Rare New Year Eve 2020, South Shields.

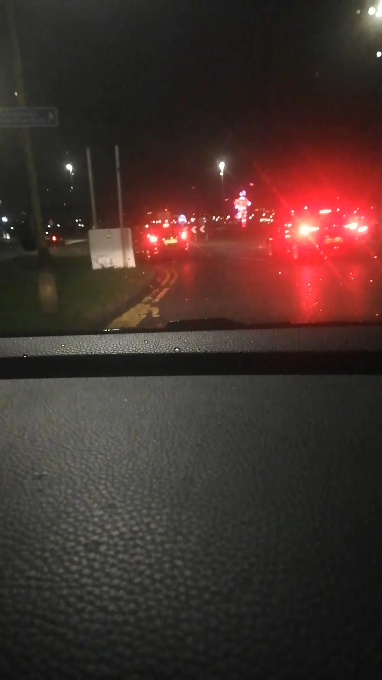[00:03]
My left hand side New Crown Pub is closed.
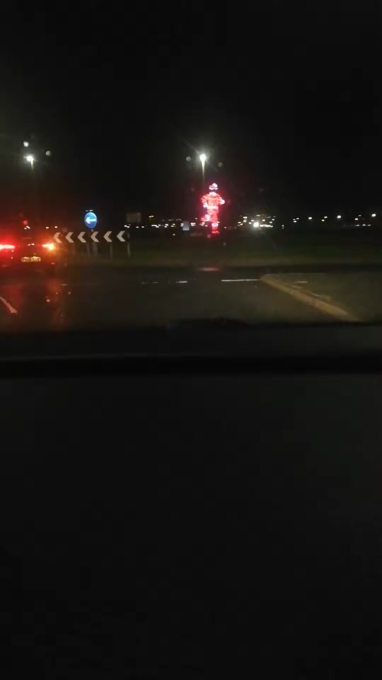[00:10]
It's a rare Christmas, New Year's Eve night 5pm. C Road, South Shows. Heading to Ocean Road. We are in now Tier 4.
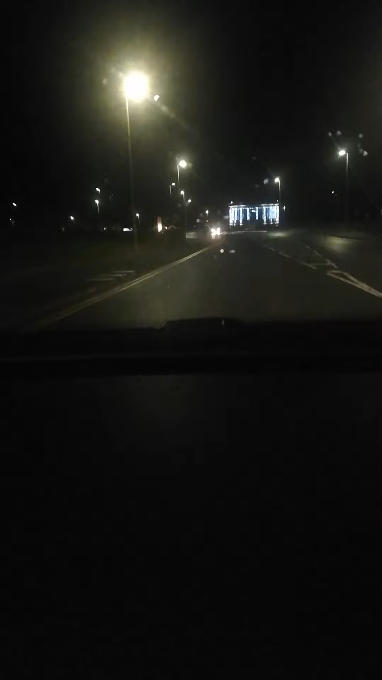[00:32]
It's a favourite Coleman restaurant. Close. Sun Dancer restaurant. Close. For Tier 4, all night club, social club, coffee bar, ice cream bar, pub are closed.
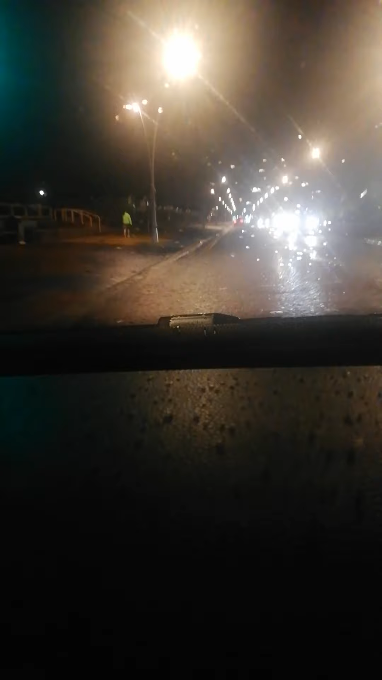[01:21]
Rain starts now. My right hand side is a platform restaurant. Only Coppola mobile fish and chips shop are open.
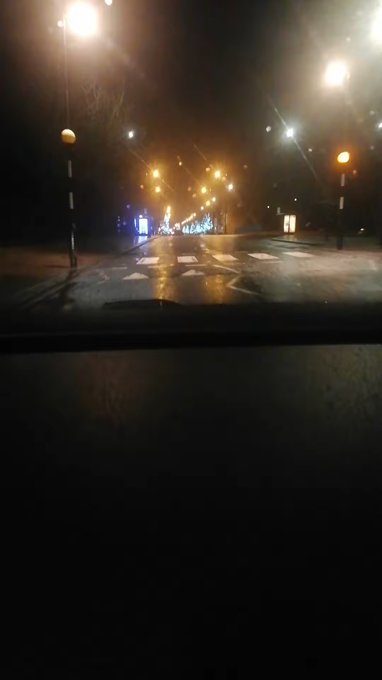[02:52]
Left hand side South Marine Park.
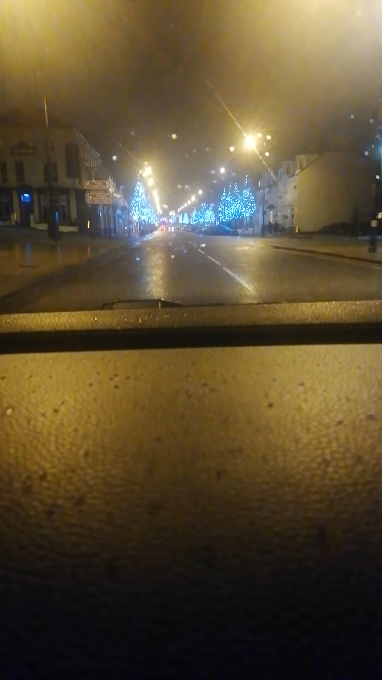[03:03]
This is the Ocean Road. My left hand side. All Indian restaurant in close. They are delivering only food. The Ocean Road. Empty street.
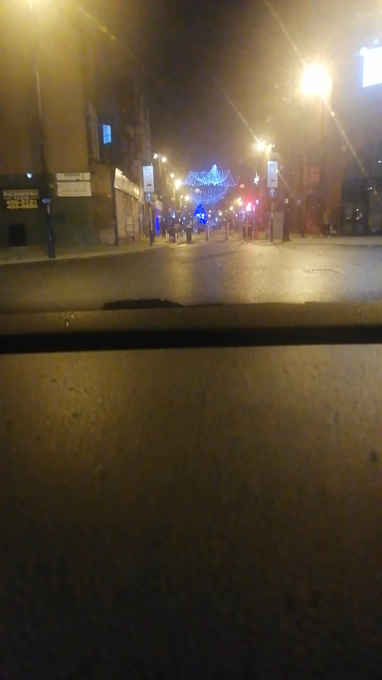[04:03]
We are in front of King Street. Southshire Town Centre. We are in front of King Street. Southshire Town Centre. town centers all night club close this is custom drive
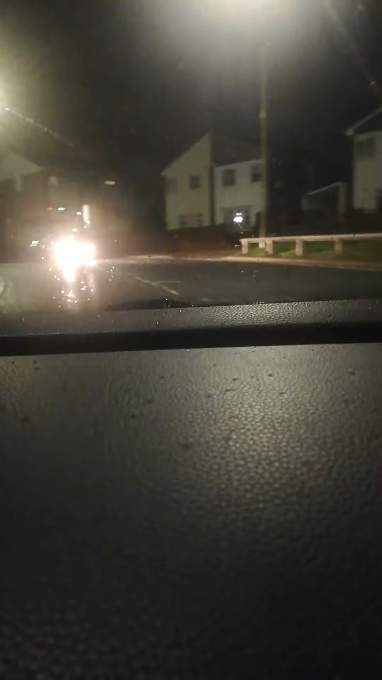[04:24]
some people are walking in the rain
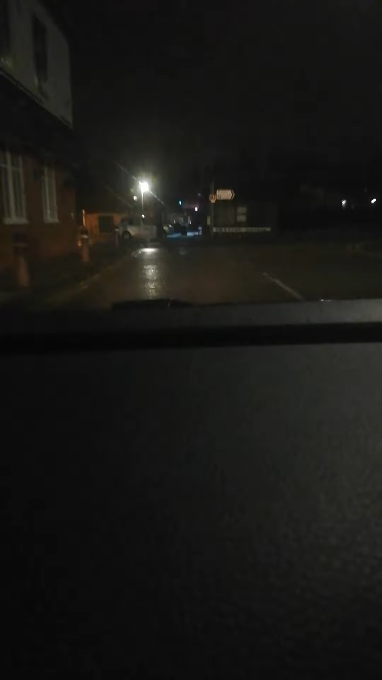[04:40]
my left hand side would have pub this is the myland route myland road bogart close
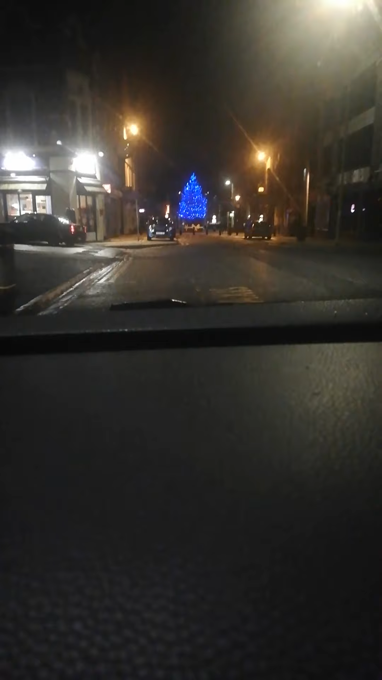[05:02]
all night club pub close this is live and really close also close scotia pub close
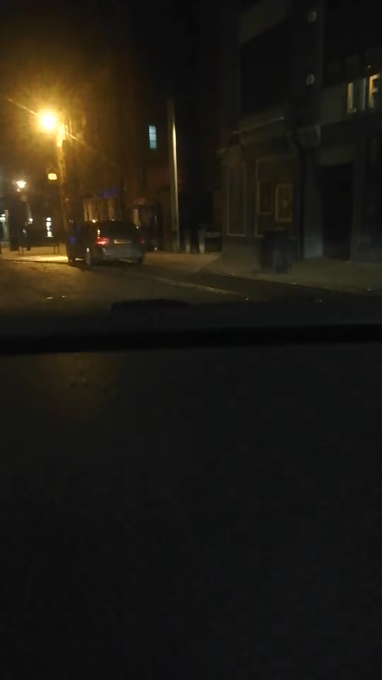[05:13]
call bars my left hand side call bar restaurant close
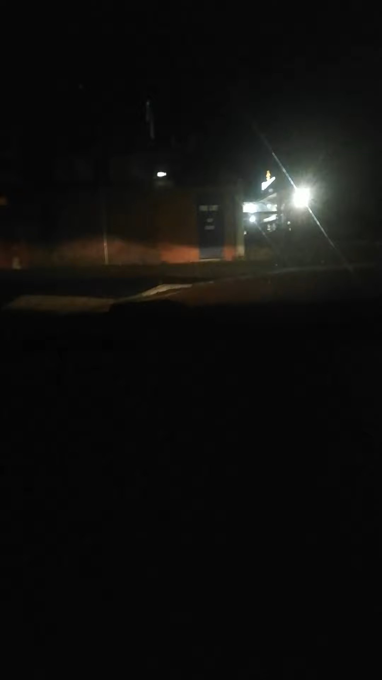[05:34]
brigham social club also close
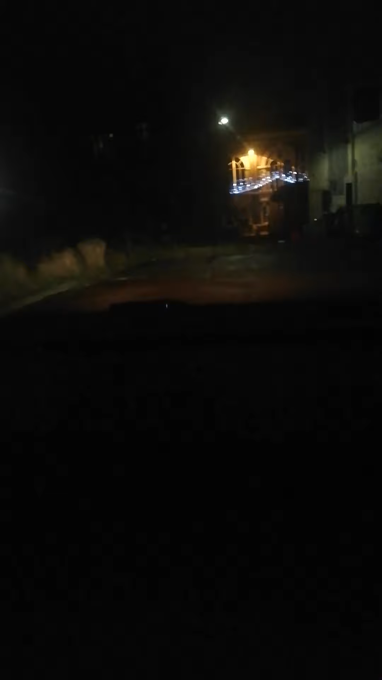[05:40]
in front my in front kickpatrick close tinger smith close it's a rare new year's eve night for kobe 19